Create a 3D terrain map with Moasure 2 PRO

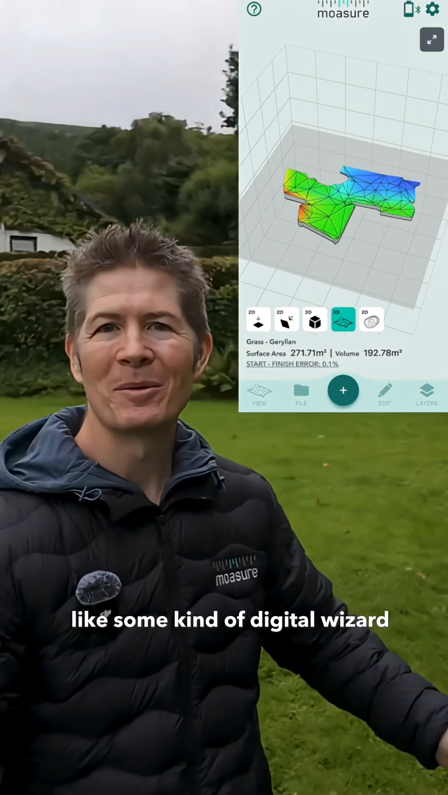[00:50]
Before you know it, you've got a full-on, fully detailed map of the sites, topography, all without breaking a sweat.